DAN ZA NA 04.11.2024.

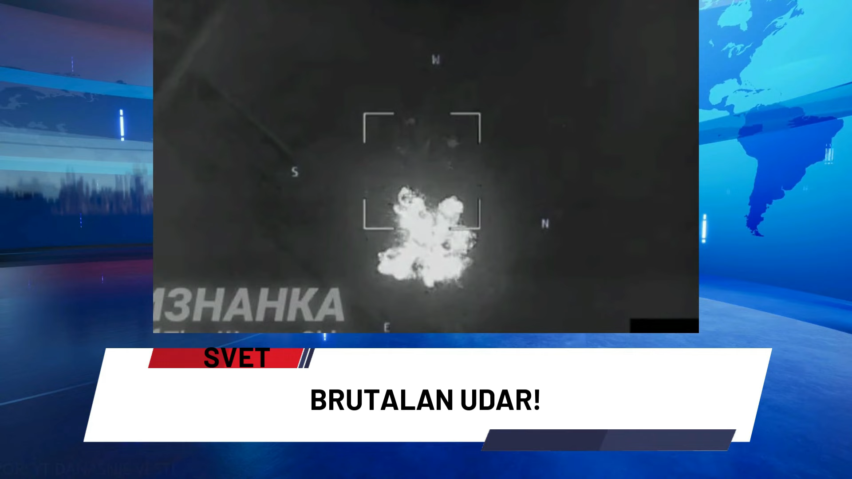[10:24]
Ruska vojska uspela je da neutrališe veliko ukupljenje NATO-ve vojne tehnike i jedinica ukrajinskih snaga u blizini Kurske oblasti. Na snimcima se može vidjeti kako ruske jedinice pažljivost provode izviđenje velikog uporišta 82. jurišnje brigade oruženih snaga Ukrajine u području Kijanjice, blizu grada Sumih, nakon čega sledi precizno navođenje i kontrola raketnog udara. Prema vojnim izvorima nedavno je u ovom naselju već bio pogođen veći položaj, ali su ukrajinski snagi i dalje nastavile da se okupljaju u velikom broju.
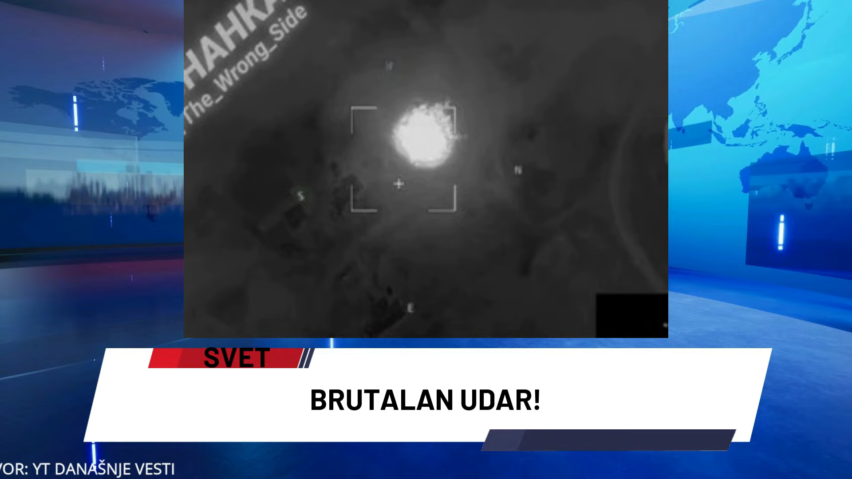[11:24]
2 samohodne haubice, 2 S1 gvozdika, 1 protivazdušni raketni sistem OSA, oko 10 transportnih vozila i približno 60 pripadnika ljudstva. Kompletan udar možete pogledati na linku u opisu ovog videa.